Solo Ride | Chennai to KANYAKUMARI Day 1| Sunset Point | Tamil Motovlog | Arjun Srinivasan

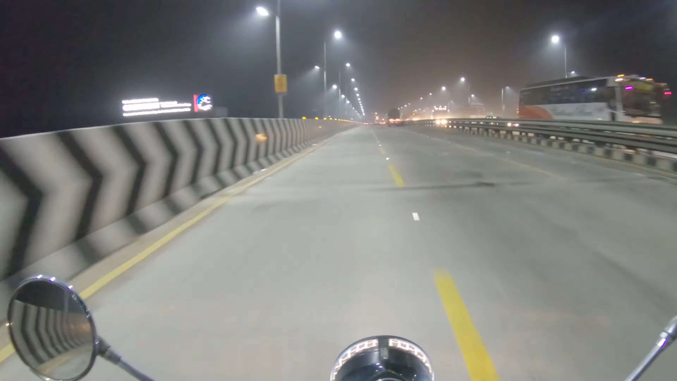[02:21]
so But visibility is there, visibility is less than 50 meters, that is 22nd of Jan, visibility is less than 50 meters I don't know how much it is,
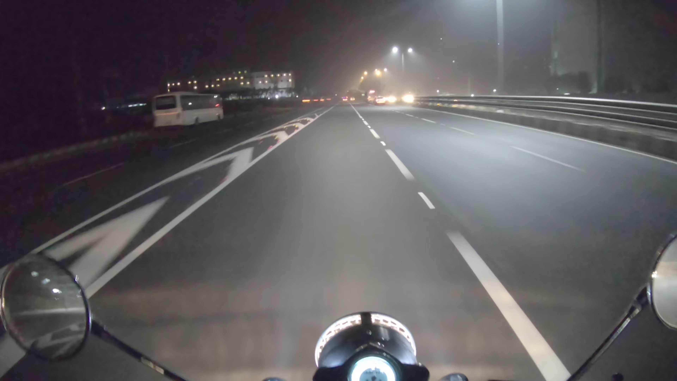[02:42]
maybe it will increase or decrease, let's wait and see So in one of my earlier videos, I told you that there are very advantages in the night, so now we can see it clear Opposite light, we will direct the light from the face, it will be very clear
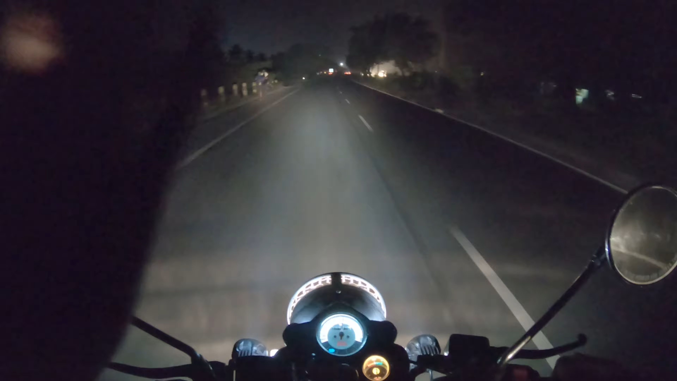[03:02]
So now I am going to cross the first toll gate, this is Changalpat toll gate
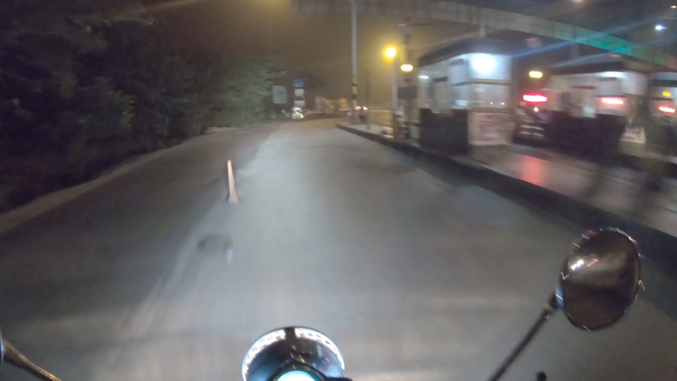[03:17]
So this will be the first fuel break, Indian oil petrol bank
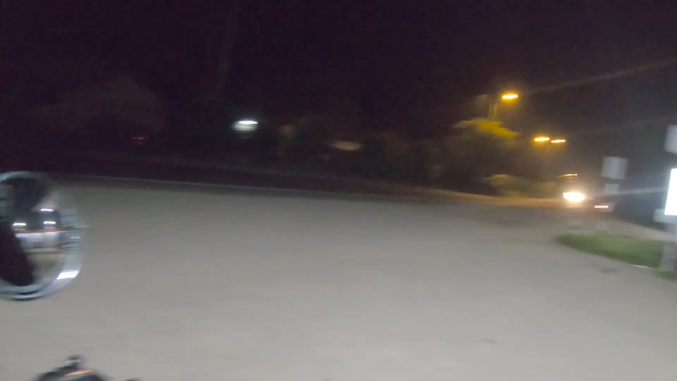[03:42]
So petrol portage here, petrol liter is 88, so now almost 10 liters for petrol petrol Now 2 liters for reserve, this is already So this is almost 900 rupees for 10 liters And we will ав budgets for 35 meters
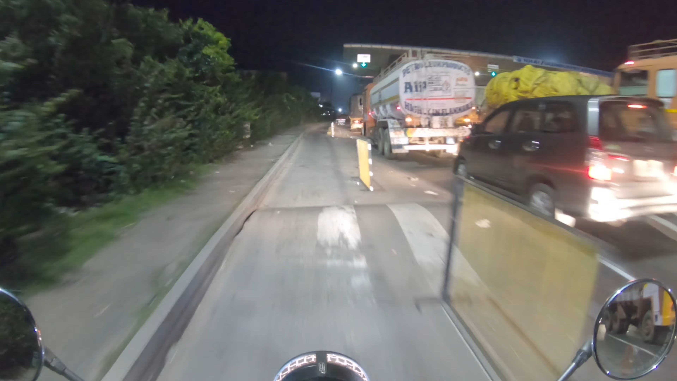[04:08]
So here we are crossing the 2 liters Now we have to give you advice And 길 is in the morning, there is heavier traffic And there is more of cars and lorries And here is maybe taking traffic on Saturday